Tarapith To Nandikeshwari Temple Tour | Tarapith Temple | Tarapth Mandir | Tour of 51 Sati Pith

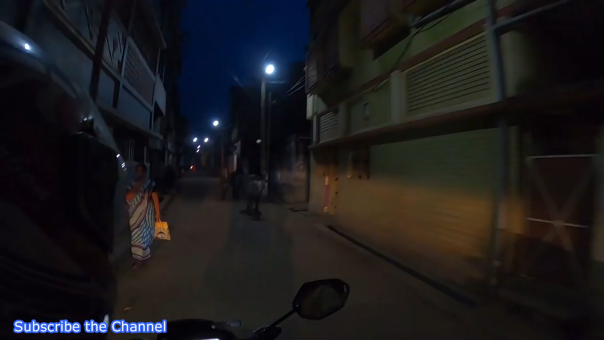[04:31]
ऑलरेडी शाम हो चुका है, सूरज भी डूब चुका है, और हम लोग पूछते नंदी केसरी मंदिर पे हम लोग ऑलरेडी बहुत ही करीब हम लोग आ चुके हैं शायद।